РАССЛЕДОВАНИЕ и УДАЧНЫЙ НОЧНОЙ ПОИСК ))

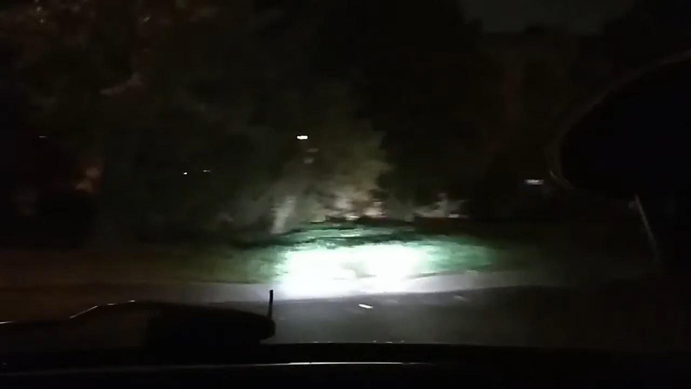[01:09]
Правда, еле-еле его довез, но это отдельная история. Приключений хватало. Ну а сейчас мы уже подъезжаем, и вот она, вот его парадная. Смотрите.
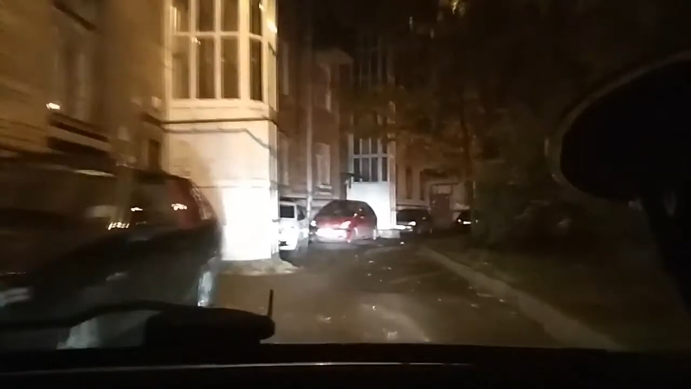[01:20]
А чуть подальше увидите место, где он снимал видео. Вот и все дела.